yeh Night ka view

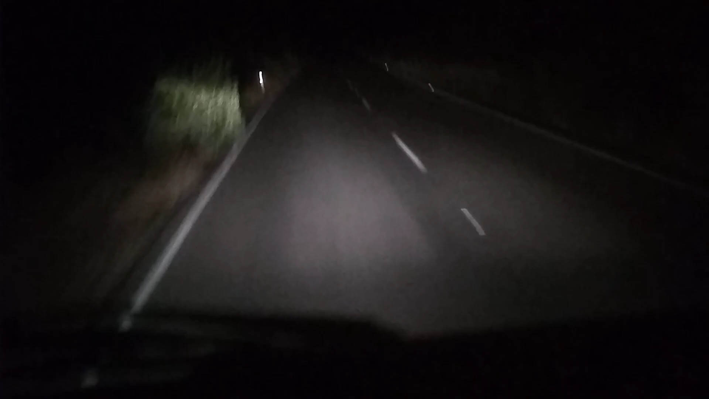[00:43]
Let's look at the light here. It's a little dark. The light here is now in Nagpur-Nashtak. It is the light here. It is the light here.